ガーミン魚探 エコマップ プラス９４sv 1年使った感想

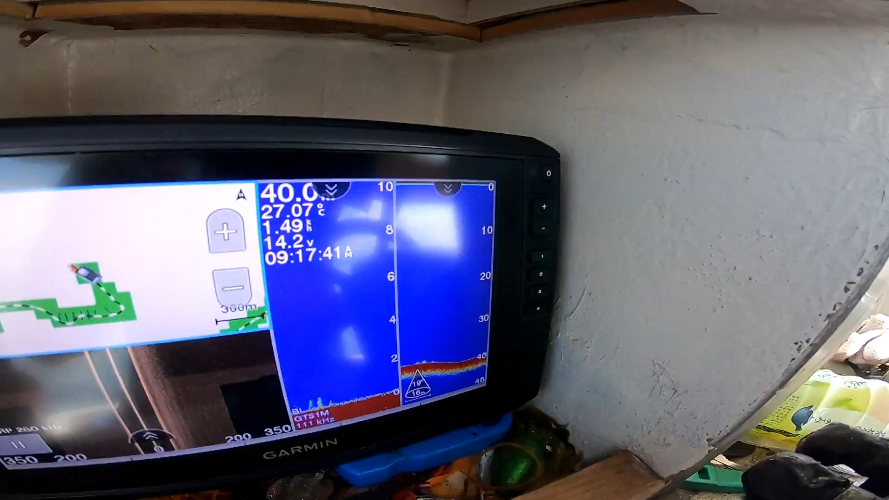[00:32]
On screen: water 27.07°C
はいまずこれここ こういう魚タンですね普通の魚タンこれ結構感度がやっぱりいいです す
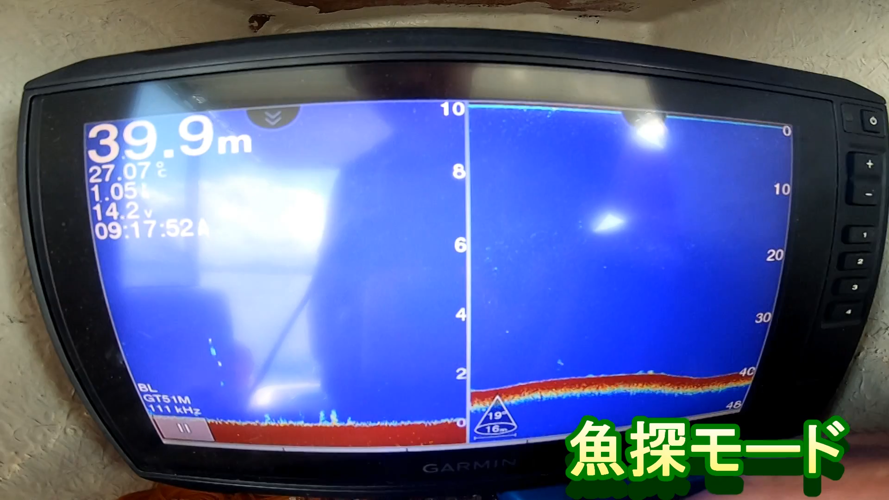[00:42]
On screen: depth 39.9 m, water 27.07°C
ごいあの自分の 仕掛けが見えますこんな感じはいワンピッチジャークやってまーす今ちょっと見ながら釣るときは少し 自分の場合はあのーどこやったかな イケスに振動子がついているんでちょっとバックにしてやると映りやすい ですね見ながら釣り見ながらの釣り
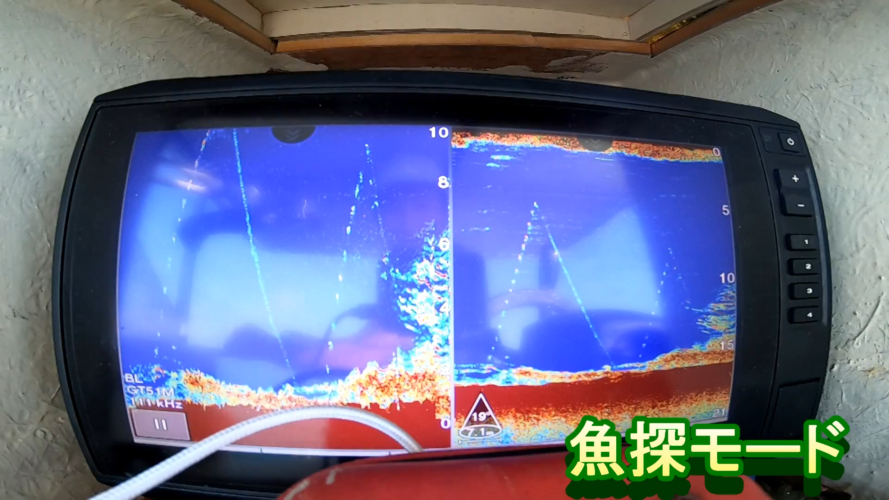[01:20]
ちょっと中来た ちょっと分かりやすいように
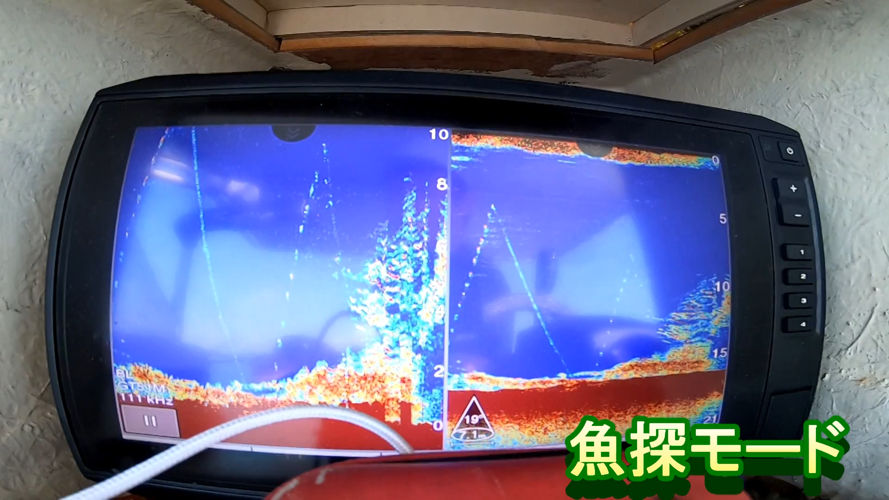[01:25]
浅めのとこでやってます17mぐらいの とこでやってます次 マップですねマップは
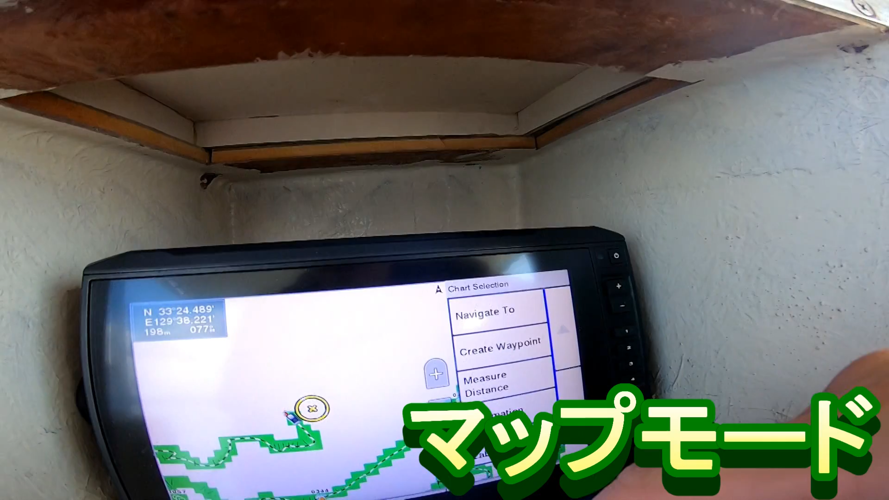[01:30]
こうやって行ったところをマ
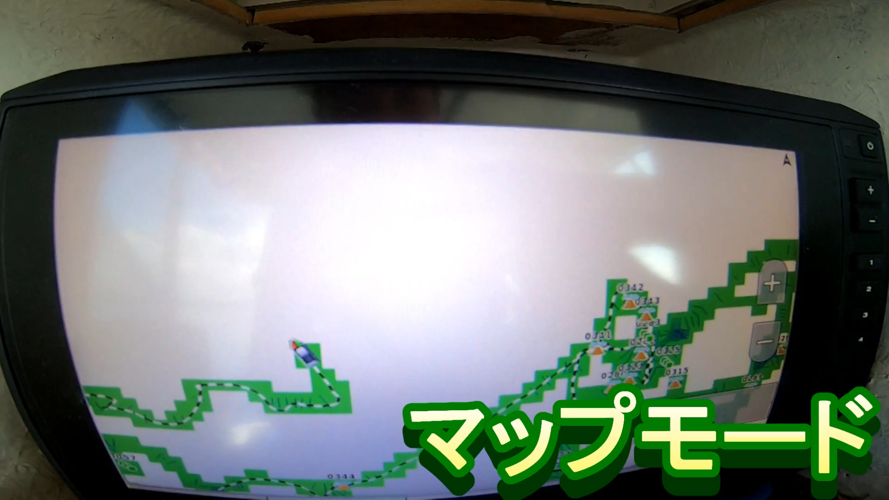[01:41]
ップはですね昨年 私外国版を買ったんであの日本の マップはついてなかったんで
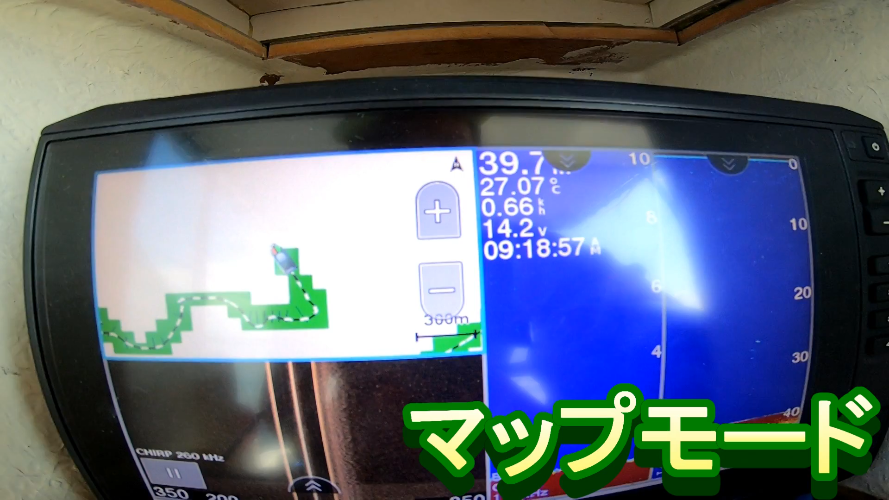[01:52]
On screen: water 27.07°C
クイックドローなんとかでマップを全部自分で作ってます結構なあのー 正確に作れてます
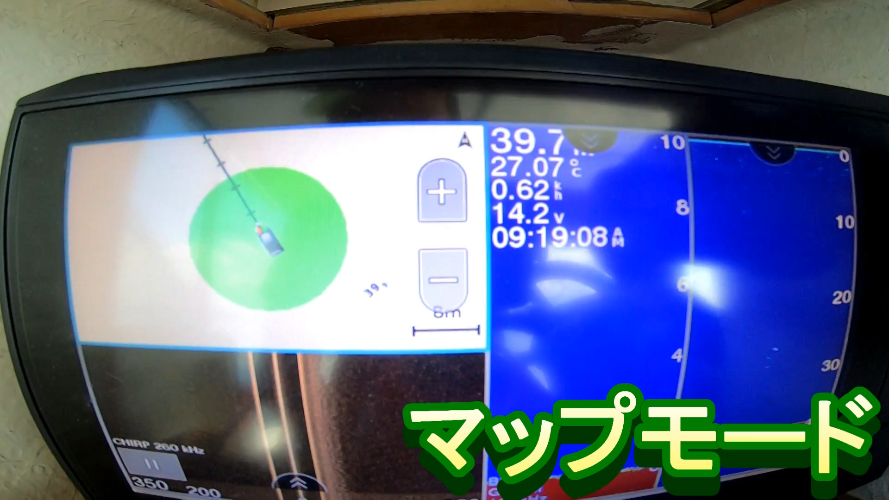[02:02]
On screen: water 27.07°C
ほらあ何…
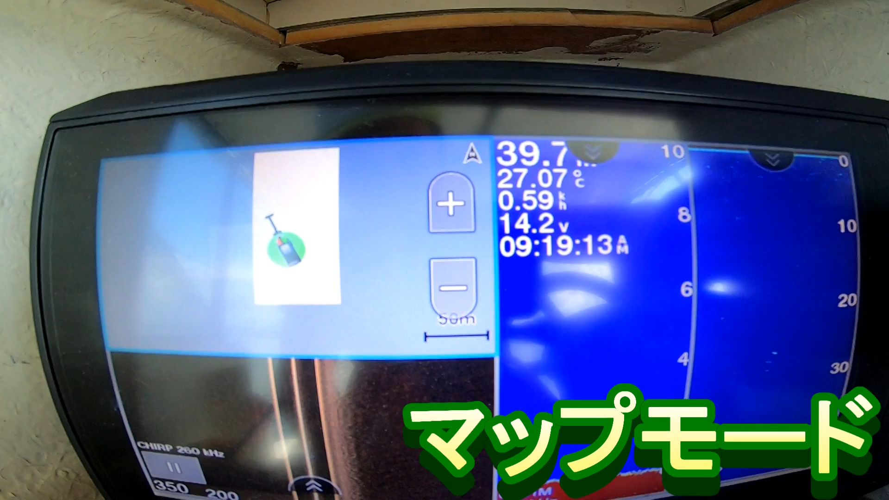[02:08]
On screen: water 27.07°C
行ったところですね何メーターとか
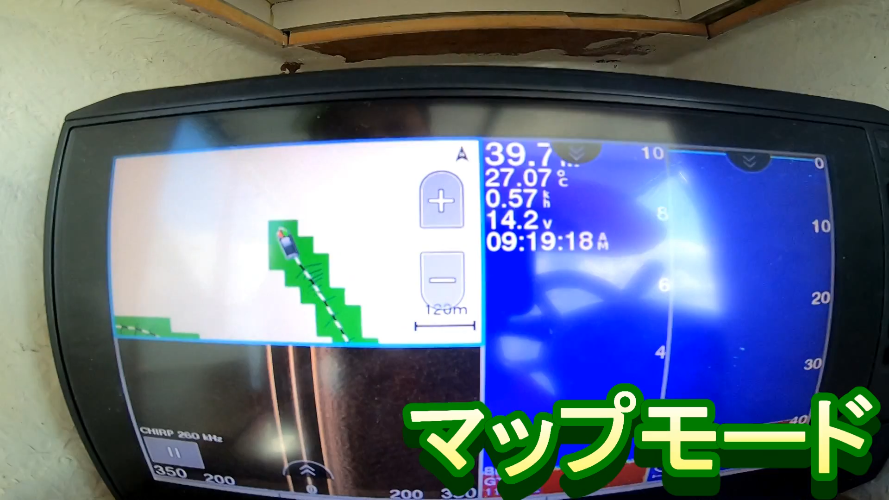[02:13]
On screen: water 27.07°C
このマップが一番いいですね重宝してますこのマップが
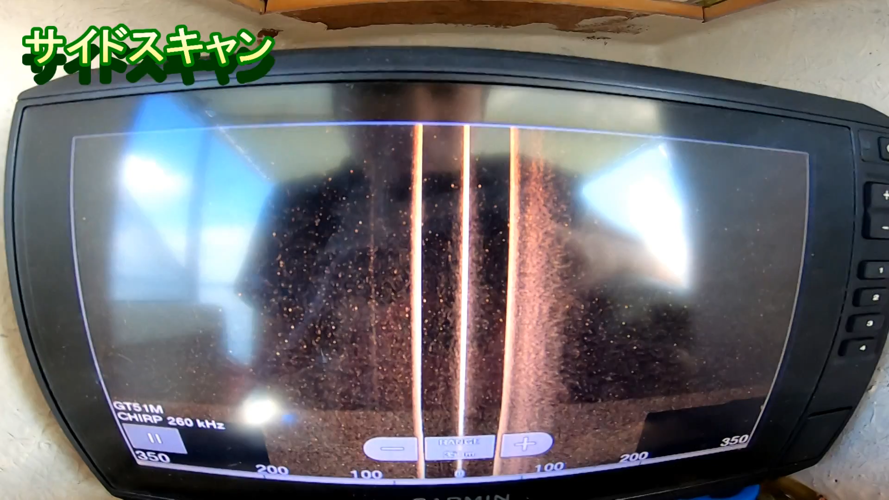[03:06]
サイドスキャン次はサイドスキャンはちょっと自分はあんまり使ってないですね
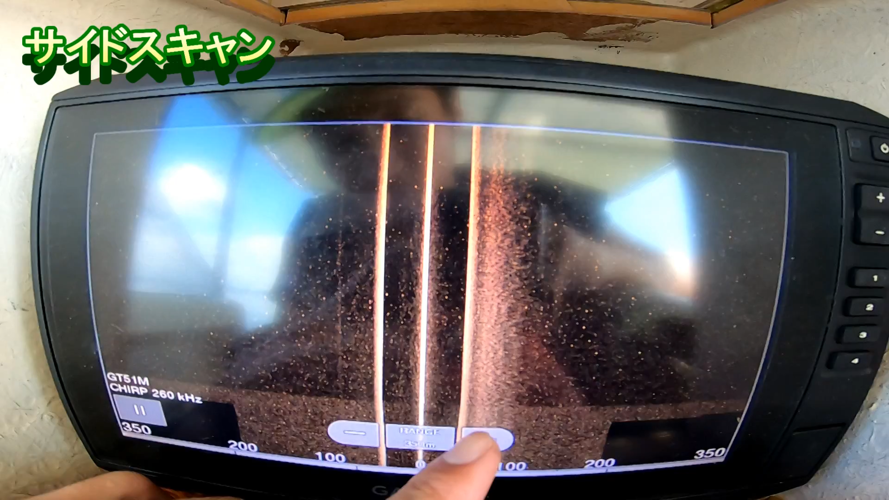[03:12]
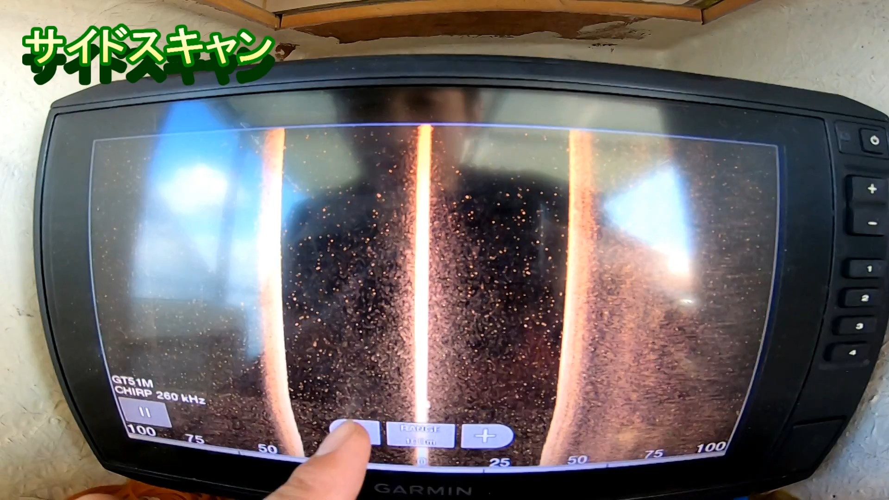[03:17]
なんかある程度深いところだと
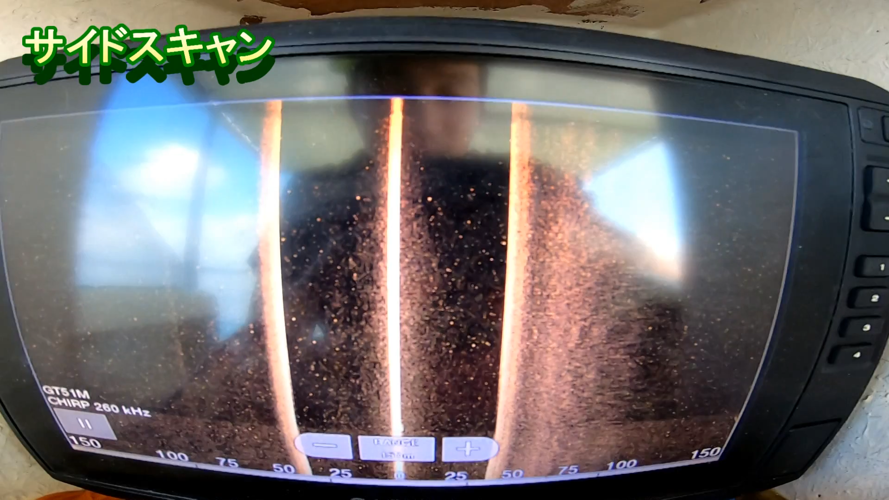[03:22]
あんまり分かりにくいかなと思います
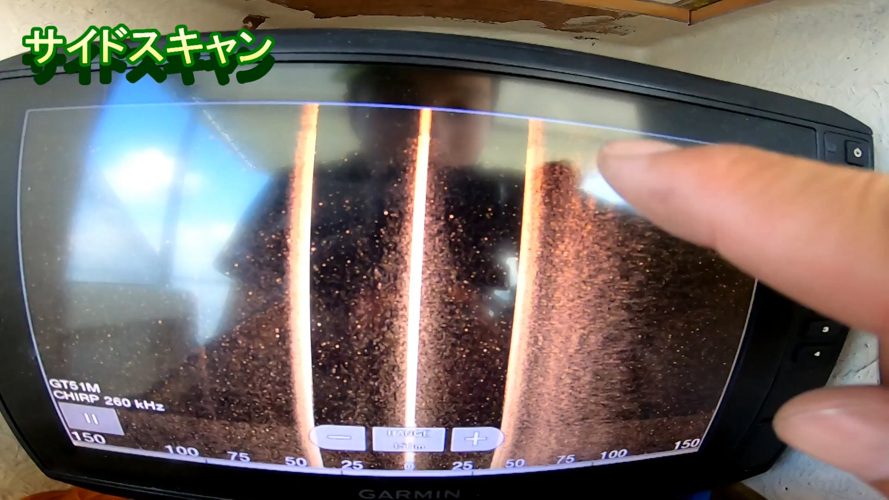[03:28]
本当はここら辺とかに影が出てきたりして
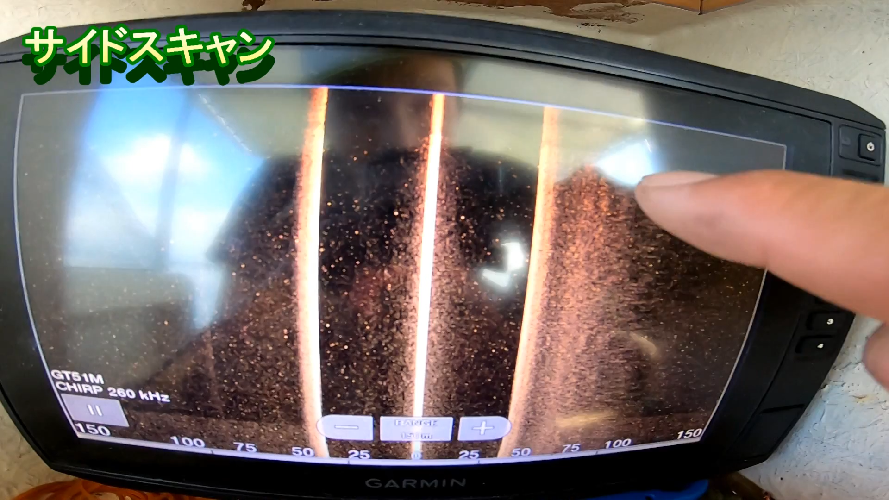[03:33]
ここになんかボコってなってたりすると思うんですけどちょっと自分はちょっと分かりにくかったですねあんまり使わなかったです